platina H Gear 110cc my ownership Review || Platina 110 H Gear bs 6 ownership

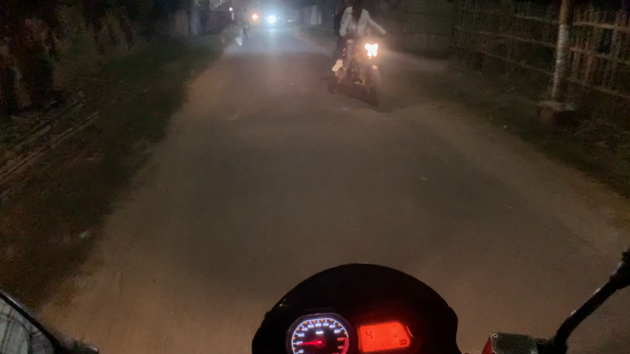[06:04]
कि आगे चल का कुछ दिन में लाइटे बगरा लगा लू क्योंकि अच्छा रहेगा लाइट रहेगा ना तो दिक्कत नहीं होगा जैसे अभी देखिए अभी अच्छा खासा लाइट
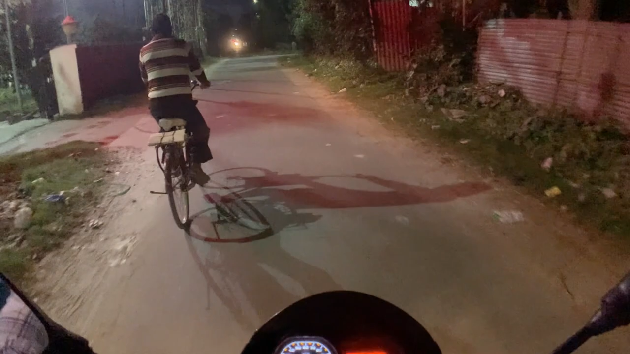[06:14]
ह और इसलिए मैं सोच रहाँ कि लाइट भी
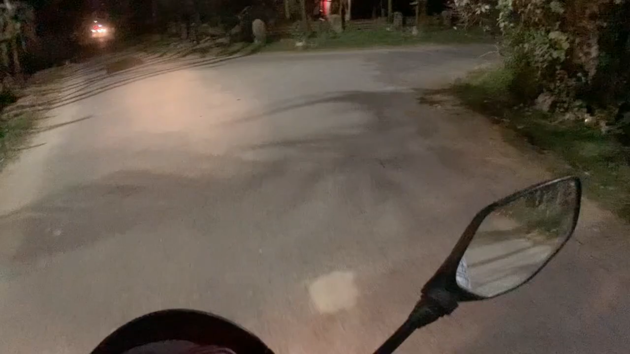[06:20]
लागा लू जैसे अभी देखिए हलका लाइट कम हुआ यहां पर लाइट का दिक्कत हो गया